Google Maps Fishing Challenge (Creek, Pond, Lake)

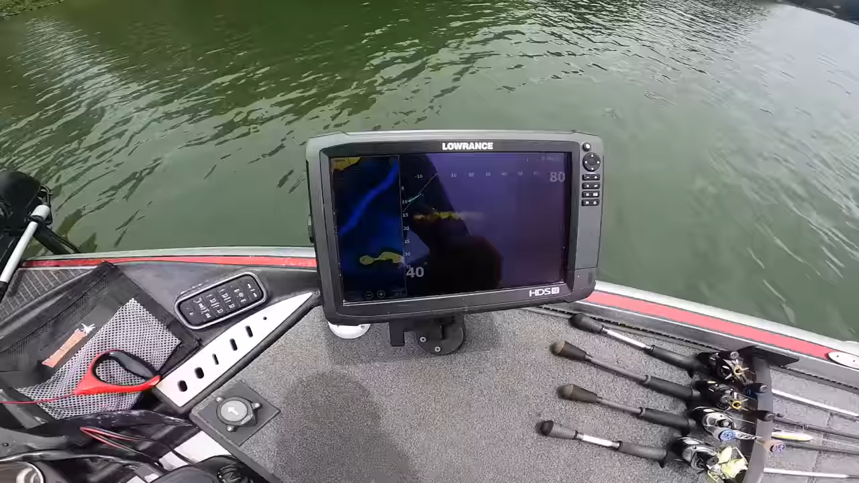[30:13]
i turned this thing on and it looks like we have like a brush pile with some fish on it directly underneath the boat i might drop something straight down to it i wish i had a drop
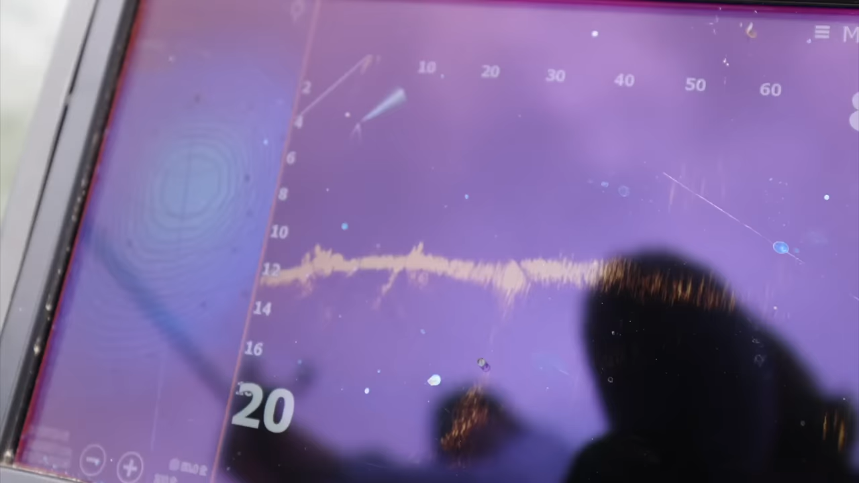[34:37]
isn't super deep i know it looks like we're out in the middle of the lake but this hump comes up to